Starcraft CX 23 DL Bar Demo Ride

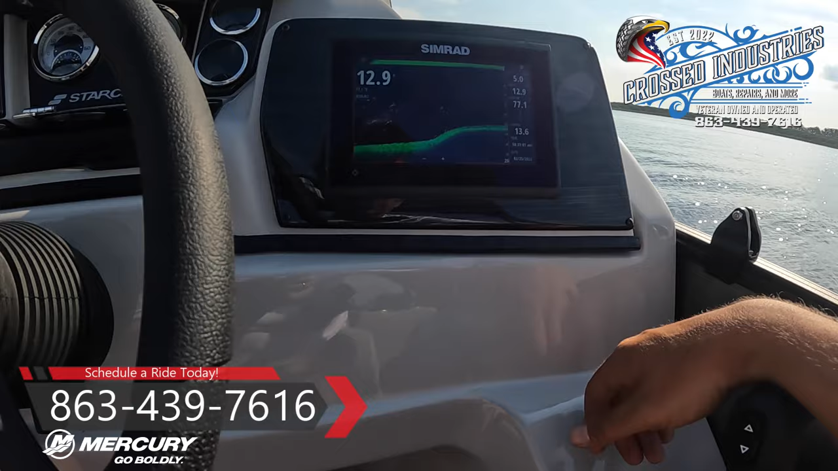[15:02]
should you decide if you're going diving or something off of this boat, your downscan really can help you out find that structure that you want to go find. Or if you want to anchor up and drop a line or two, you definitely can.